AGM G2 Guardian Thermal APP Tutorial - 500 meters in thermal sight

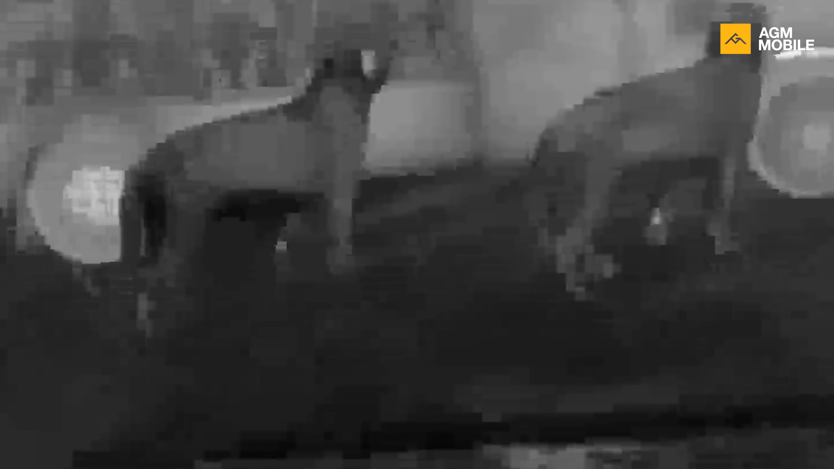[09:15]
In our spec sheet we say that the thermal sensitivity of our sensor
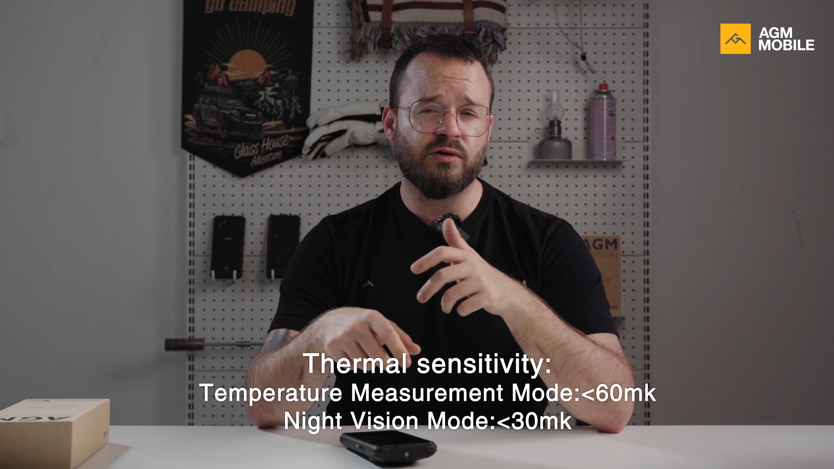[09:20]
is less than 60 NK which is correct but what we didn't tell you is that when you are using night vision mode it will be around 30 NK making it the next level product. But why did we also include this night vision mode. Using night vision mode it's easier to highlight heat
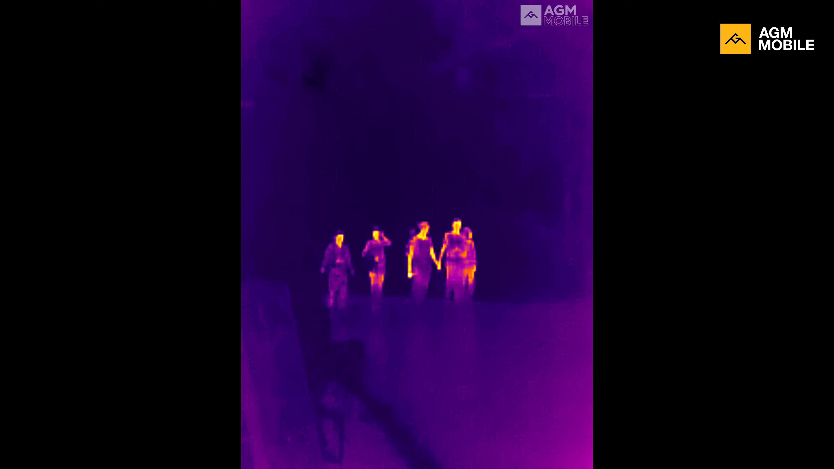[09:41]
signatures especially at night since it doesn't showcase that much other lower temperatures.
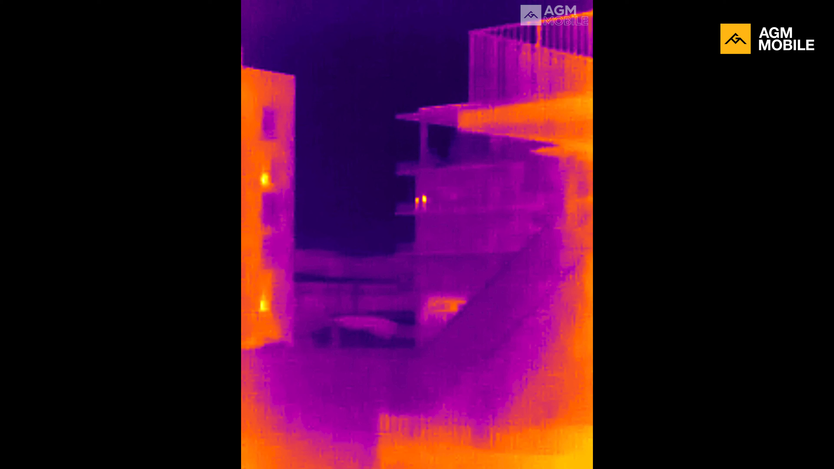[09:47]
This will make your target pop out on display much faster and clearer. We also have three kind of preset options here called highlight, enhance and nature.
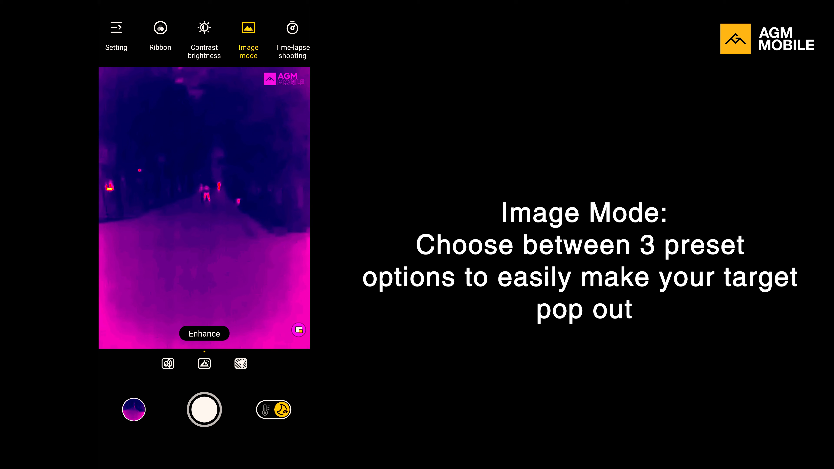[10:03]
By using these ones you will be able to clearly spot your target every time. We also added some other useful extra features.
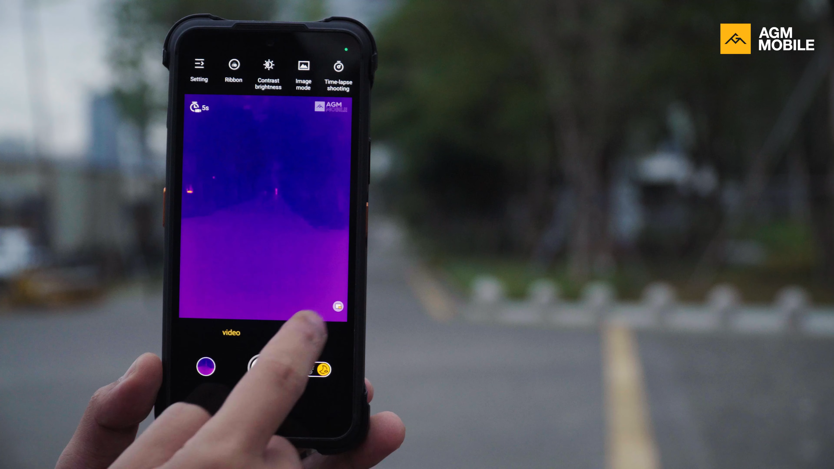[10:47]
It will allow you to use the thermal monocular and the rear camera at the same time.